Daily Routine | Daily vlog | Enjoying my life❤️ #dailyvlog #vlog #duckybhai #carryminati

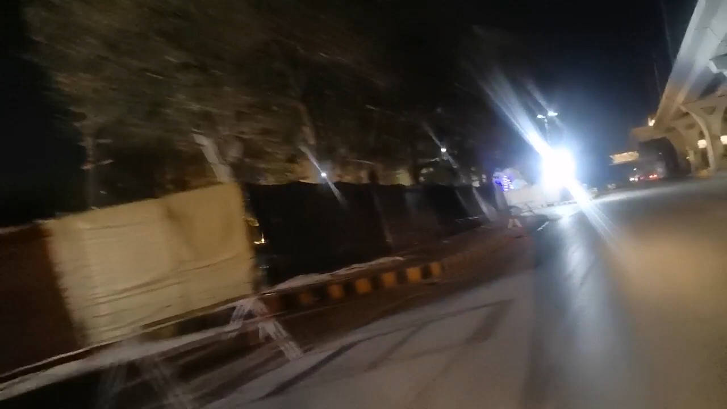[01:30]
لائٹنگ وغیرہ سوارہ کچھ کی ہوئی ہے
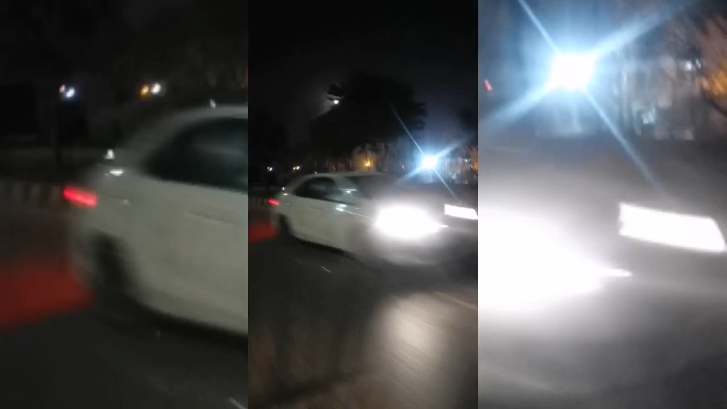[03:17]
تو بلکل سامنے ہے چاند اور بہت ہی پیارا لگ رہا ہے اور پورا چاند ہے